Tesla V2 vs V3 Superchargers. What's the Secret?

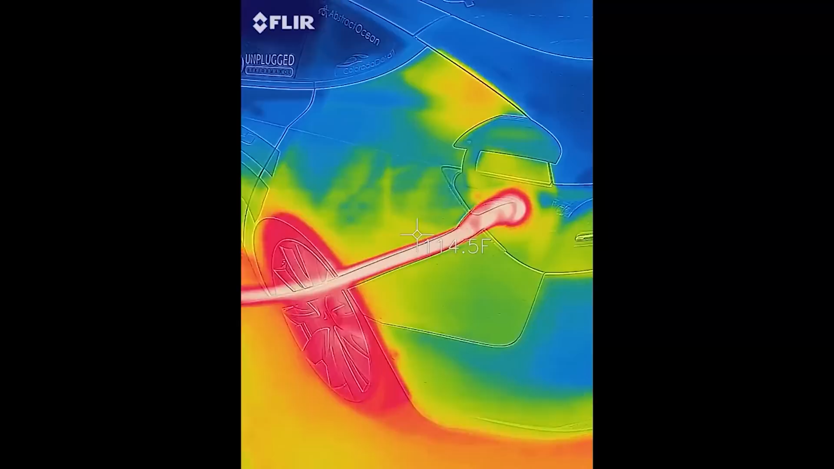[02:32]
And I'm sure those are temperature-controlled, so if it's not hot enough, it's really probably not going to do anything.